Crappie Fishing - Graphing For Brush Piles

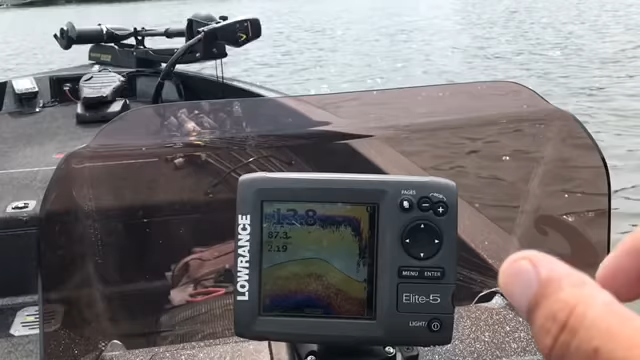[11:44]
I'll keep the marker on this side of the boat Okay The marker's right up there
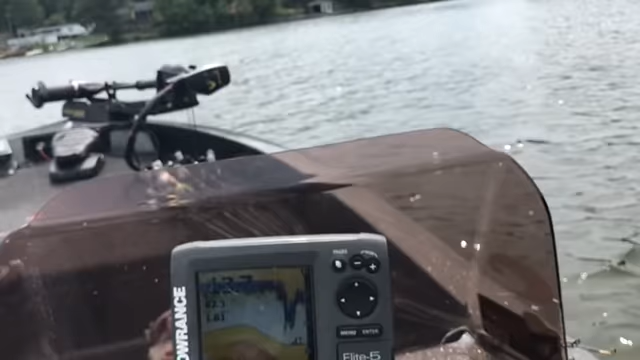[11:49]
You can see me coming up on some stuff now Maybe a stunt
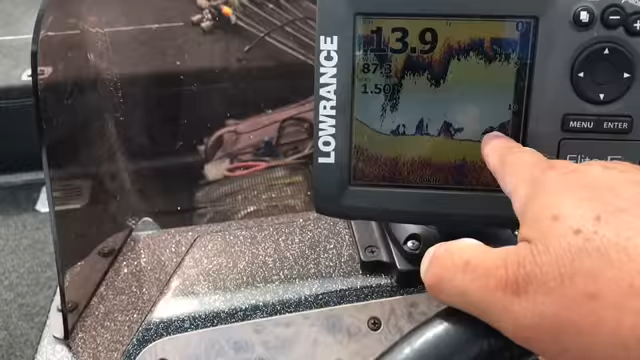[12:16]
Now you can see the brush Back in that 12 to 14 foot range of water Not really no fish there
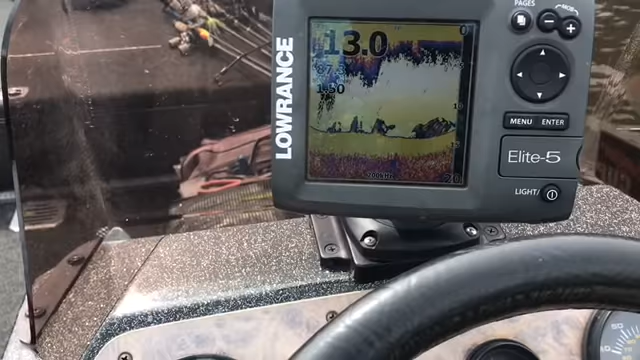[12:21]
Now I turned around There's the point over there Martine, what's up Martine?
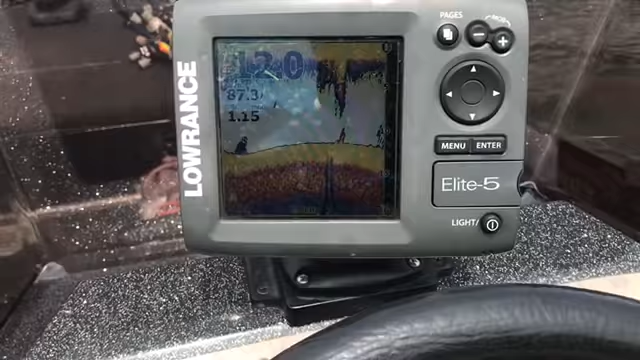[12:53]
Looking for the brush You can see it right there Saw the brush Twilling for the water
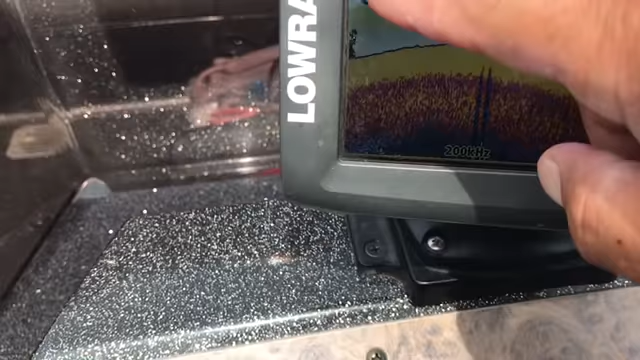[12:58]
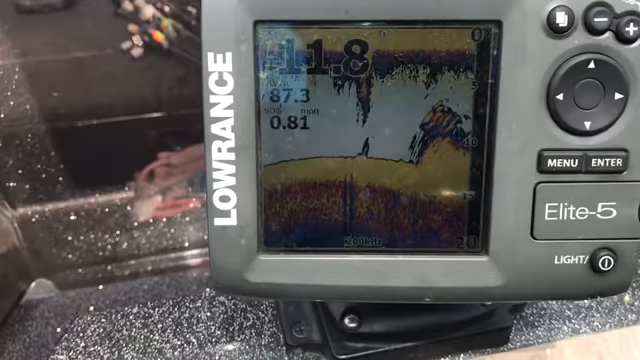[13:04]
I think it might have a few fish stacked on it I think it might have a few fish stacked on it A white bass